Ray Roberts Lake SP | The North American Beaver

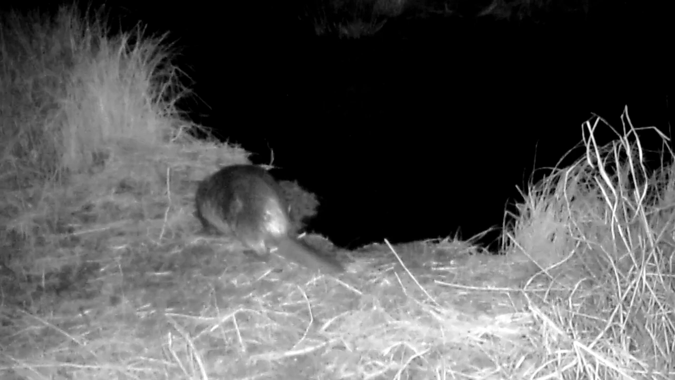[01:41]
as well as the the flat paddle-like tail and they even have what's called a nictitating membrane that covers their eye. This allows them to see while under water while still protecting their eyeball. They also have thick fur coats that are actually double coated meaning that they have a small short
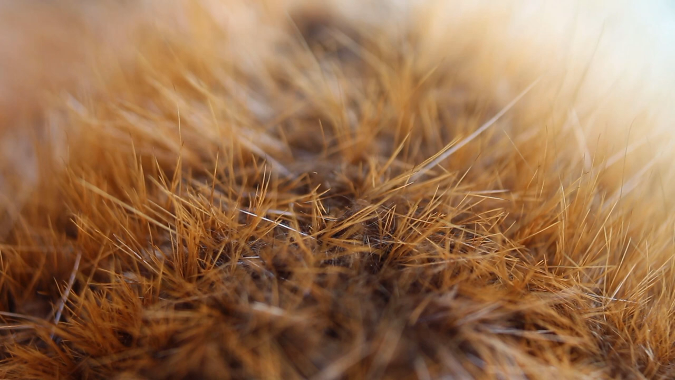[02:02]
fine hair underneath and a long tall coarse hair on top and this hair
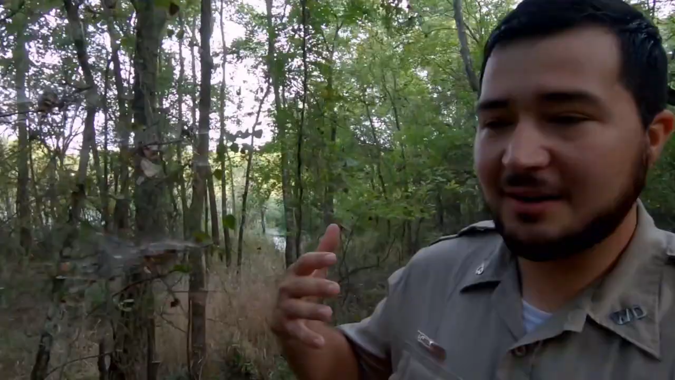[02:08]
is actually covered in castrum oil and this allows the the whole coat to be waterproof. So when they when they come out of the water they can actually shed that water off very quickly.
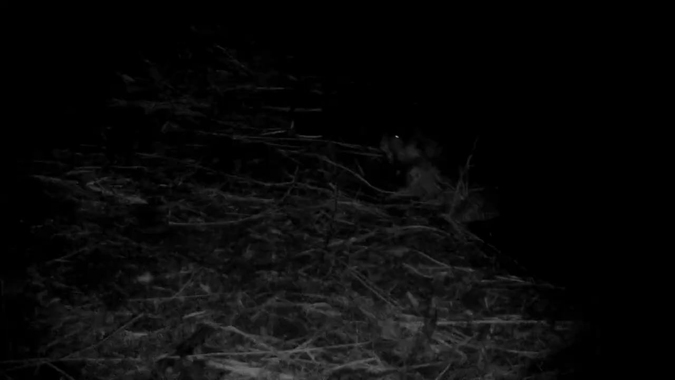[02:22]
Here's actually a good sign that these beavers are close by.
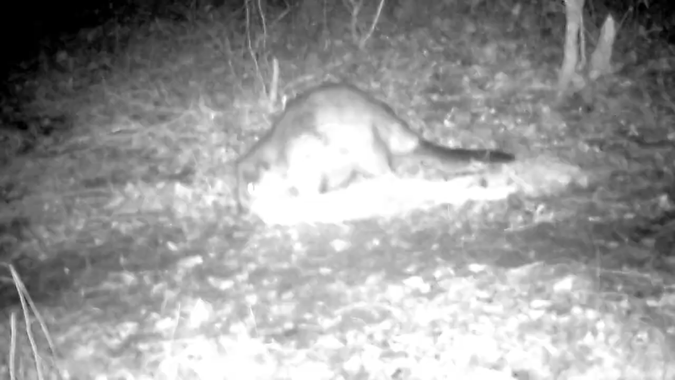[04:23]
This is also where they can collect food at night and take
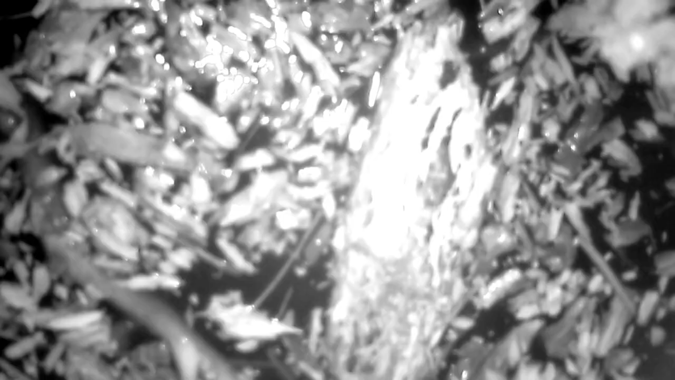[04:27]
it back down there to eat in the safety of their own home.